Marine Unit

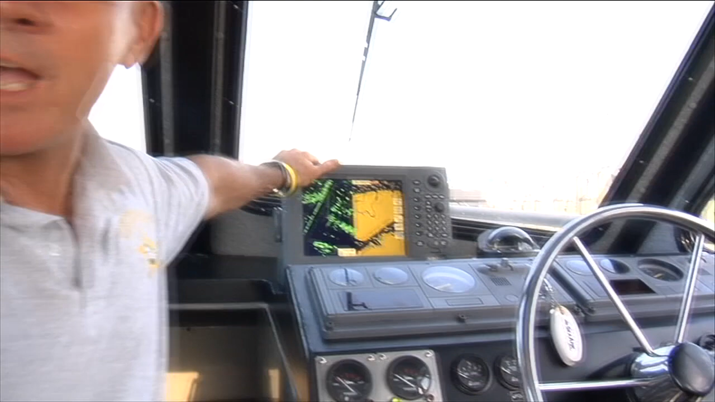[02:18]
What we can do with this here is we can see any vessel coming from 36 miles out.
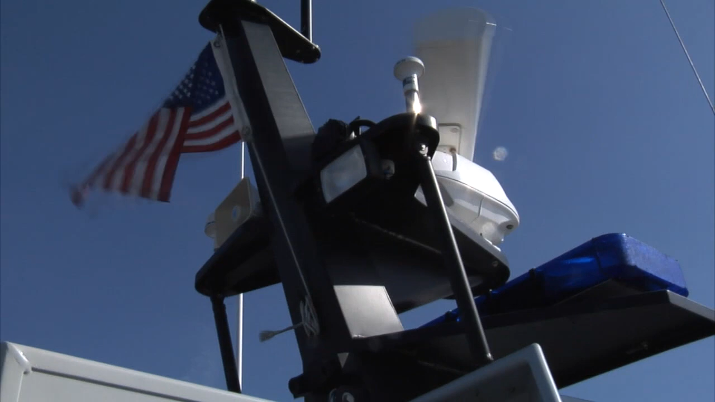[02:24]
We can go ahead and enlarge this and we can tell you how deep everything is,
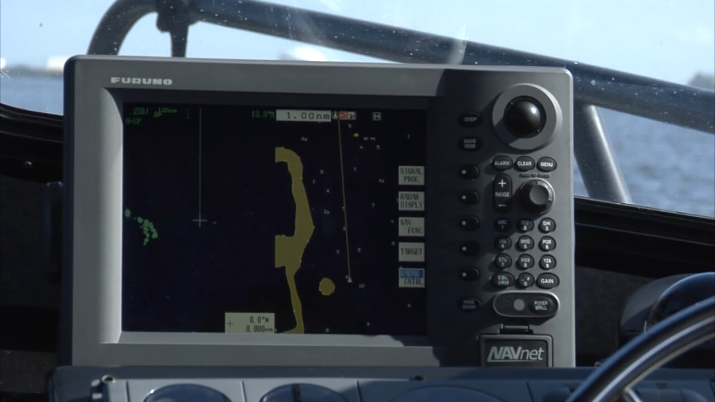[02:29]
from 6 inches to 60 foot deep to 100 foot deep.